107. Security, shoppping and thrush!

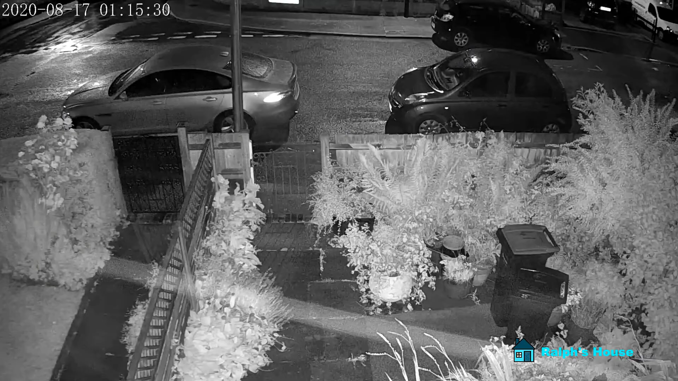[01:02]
or via my computer I can swing it right around 360 degrees up down whatever And it's got very good night vision on it as well so I'm quite happy with that I've also got another one,
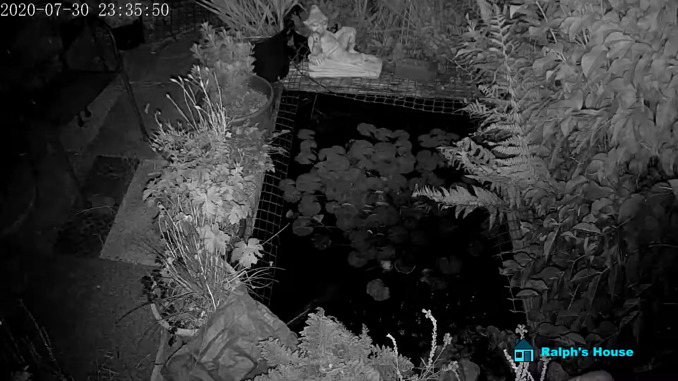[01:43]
So I can keep an eye on that, I can also keep an eye on the water levels Because in this heat of course they have dropped quite a bit at times